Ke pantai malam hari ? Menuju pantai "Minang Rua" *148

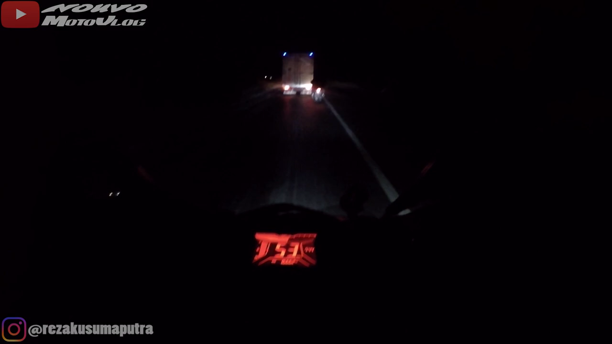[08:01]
Markas sambung, jangan nyalip, santai aja bro, santai santai. Masih nyambung. Truknya dari tadi ngebut, dari belakang nggak lah miring miring.